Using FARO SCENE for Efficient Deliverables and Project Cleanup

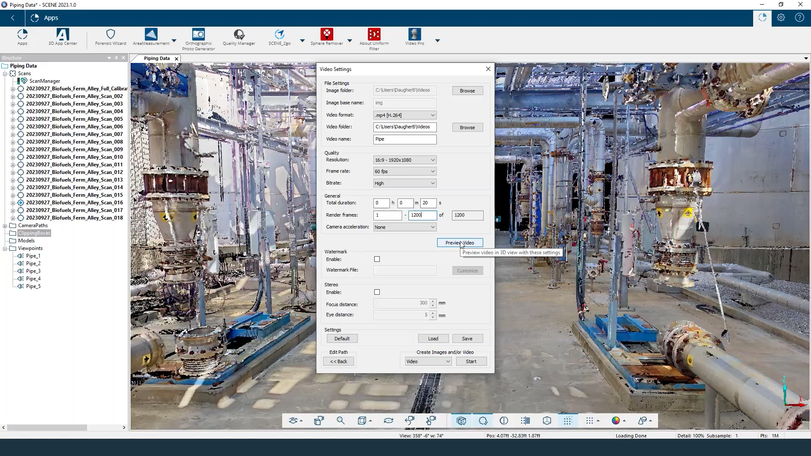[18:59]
So now that I've made these changes, I can see this frame counter going up much more. I might be going a little bit slower than before. But once again, you get the idea behind this.